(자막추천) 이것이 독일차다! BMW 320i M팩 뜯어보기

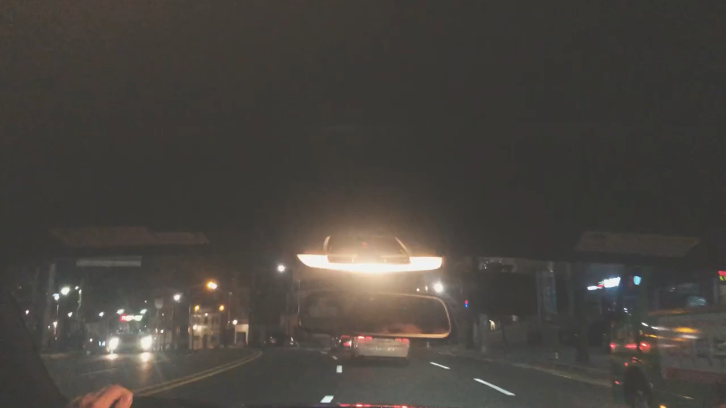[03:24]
앞쪽에서 켜줘야지 뒤에서 불이 나옵니다. 정말 쓰레기에요. 이제 실내로 들어와 볼까요?
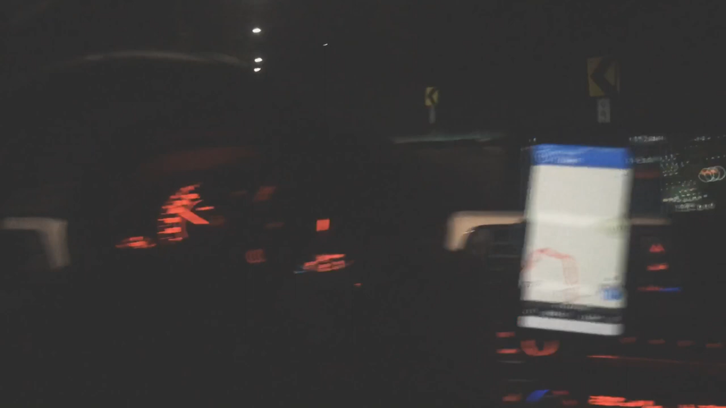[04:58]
지탱해주는 그런 서스펜션들의 각자의 역할이 되게 좋았습니다.
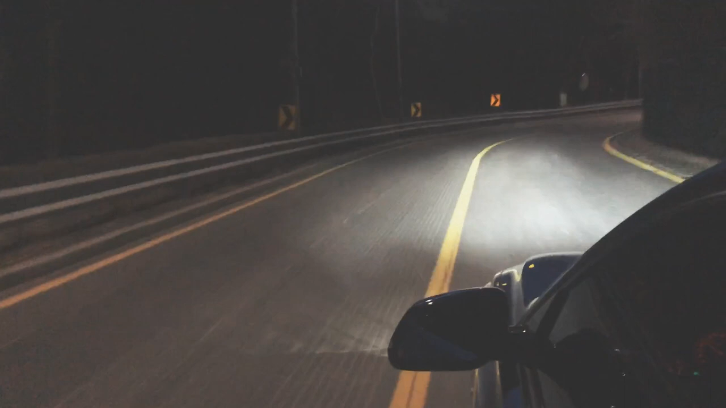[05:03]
물론 승차감은 정말 별로였는데 딱딱하고 뭐 이걸 차라고 만든 차였는지 모르겠지만 정말 달리기에는 최고의 차였습니다. 이게 엠팩이어서 그런진 몰라도 이 독일차들이 참 코너를 잘 잡았습니다.
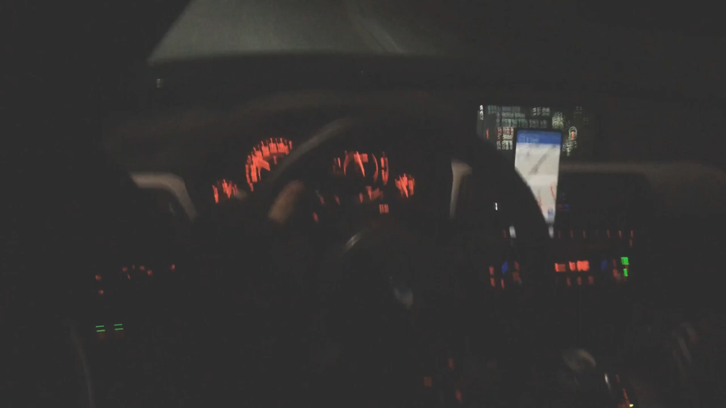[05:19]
한국차들은 승차감이 정말 편한데 이 달리는 맛이 없었습니다.